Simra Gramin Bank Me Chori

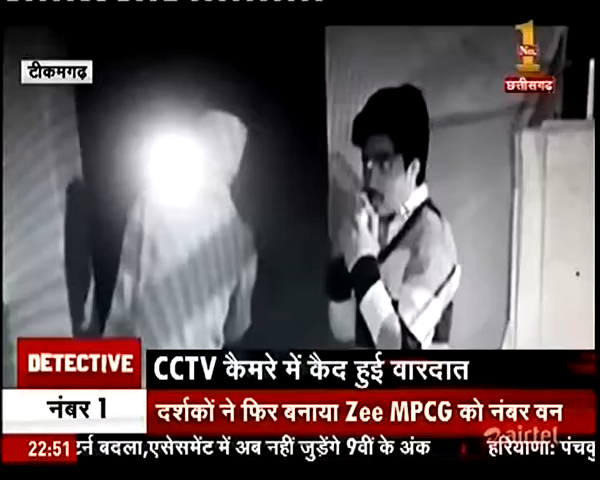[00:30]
बैंक के काउंटर अलमारियों को खंगाला जब चोरों को रुपे नहीं मिले तो बैंक के अंदर
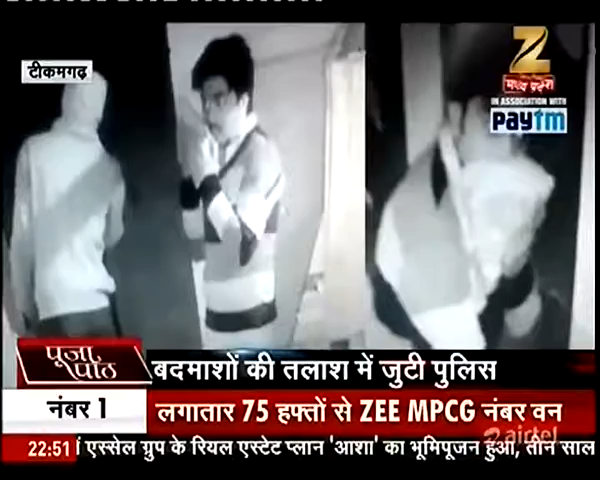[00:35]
रखे कम्प्यूटर और CCTV कैमरे ही लेकर भाख निकले घटा की सूचना मिलने पर